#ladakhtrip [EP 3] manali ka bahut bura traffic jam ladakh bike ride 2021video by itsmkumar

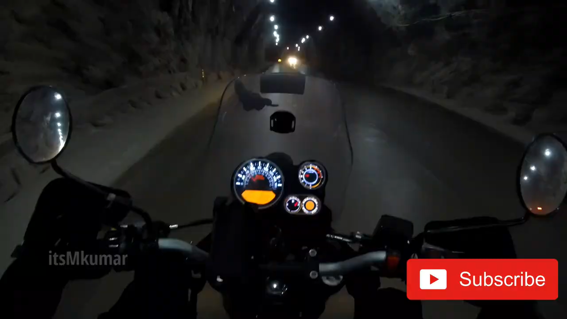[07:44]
हमारे रास्ते की पहली सुरंग आई है यहाँ पे।
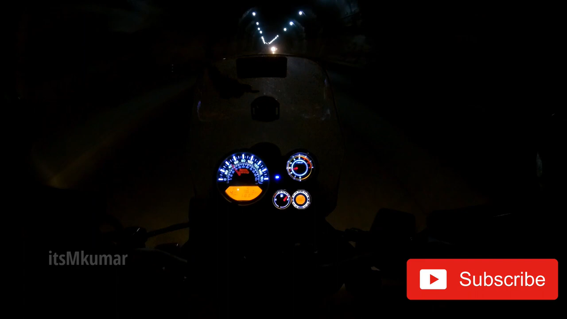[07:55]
ओके यहाँ पे एंड हुई है ये टनल,